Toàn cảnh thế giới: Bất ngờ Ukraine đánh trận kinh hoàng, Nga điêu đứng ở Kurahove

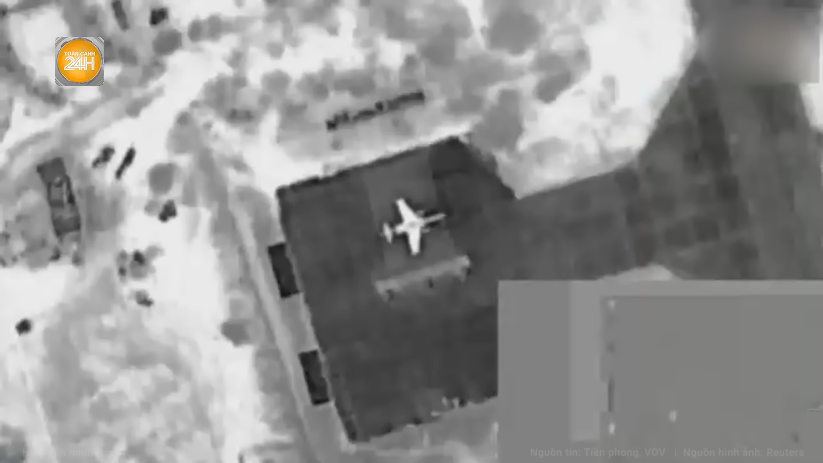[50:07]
Bộ Quốc phòng Nga vừa xác nhận về cuộc tấn công vào sân bay quân sự của
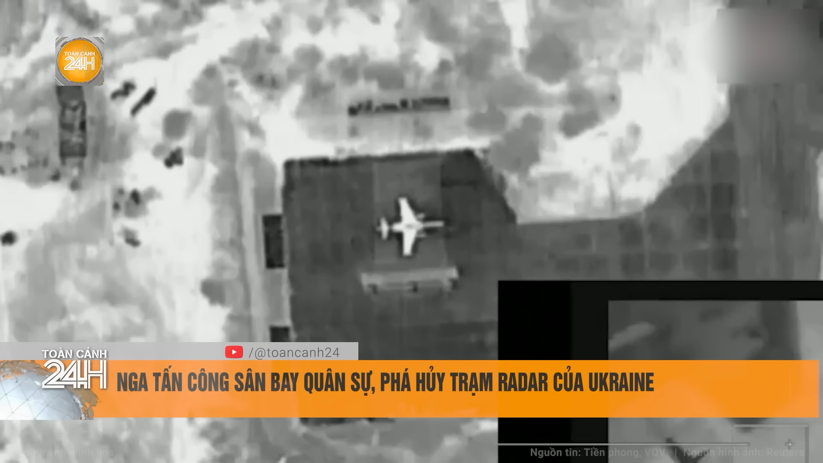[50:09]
Ukraine gần Kharkov trong đó mục tiêu bị tấn công là các trạm radar của đối phương Cụ thể Bộ Quốc phòng Nga trong
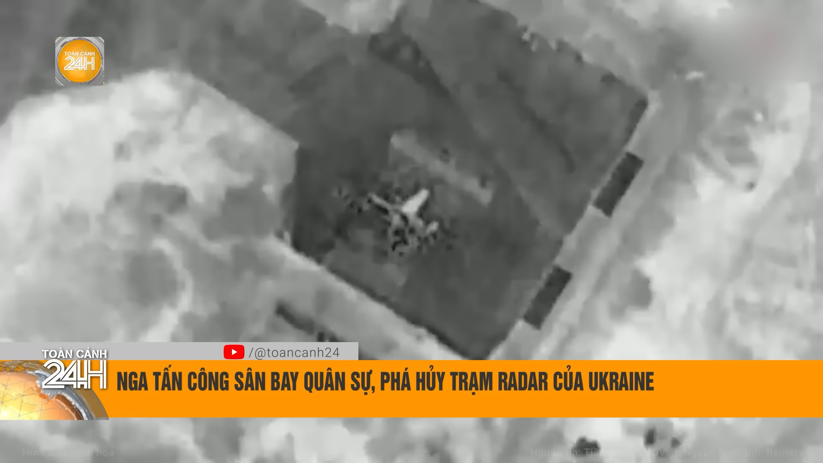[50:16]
một tuyên bố mới đây cho biết các lực lượng hàng không chiến thuật máy
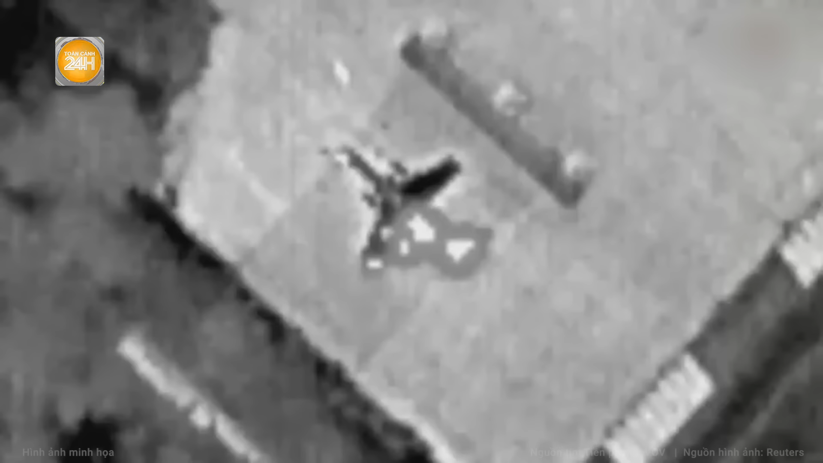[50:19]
bay không người lái lực lượng tên lửa và pháo binh đã phá hủy
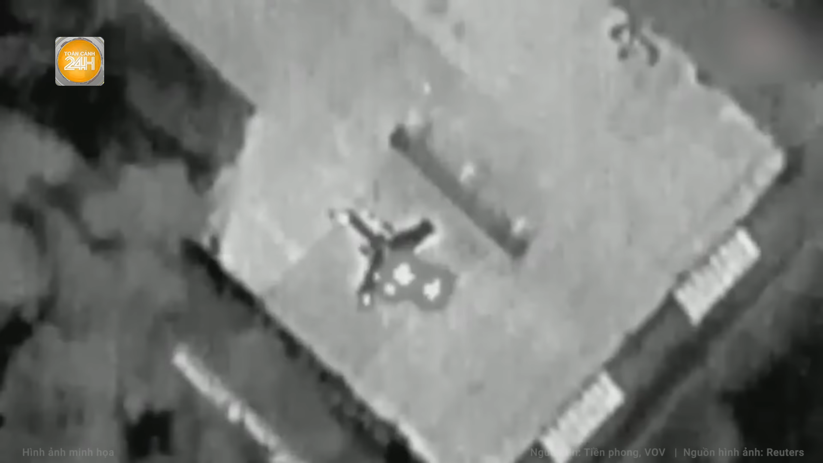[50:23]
một máy bay
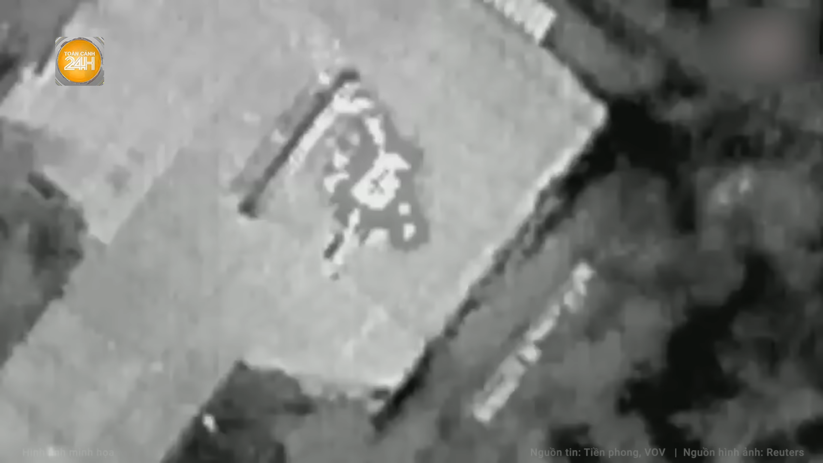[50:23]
tấn công Su-25 của không quân Ukraine trạm